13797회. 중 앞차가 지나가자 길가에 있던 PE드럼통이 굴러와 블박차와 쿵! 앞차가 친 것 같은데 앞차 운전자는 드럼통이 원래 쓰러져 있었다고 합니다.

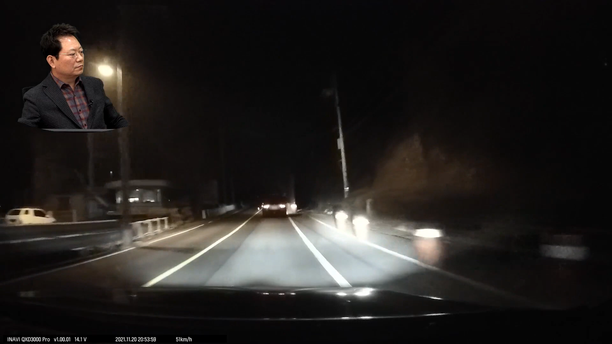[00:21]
쭉 가는데... 뭐야? 어허! 어허! 이거 뭐야? 다시. 앞에 차가... 차선은 불네요, 차선. 차선은 불고 오른쪽으로 구분 도로에서 차선을 불고 가다가 어허! 이거를 서 있는 걸 때린 것 같아요.
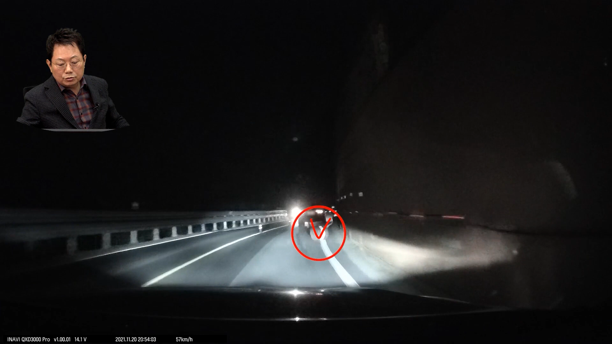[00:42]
다시 한 번 그 부분을 보시죠. 쭉 가면서... 어허! 퐁! 허허! 이 사고.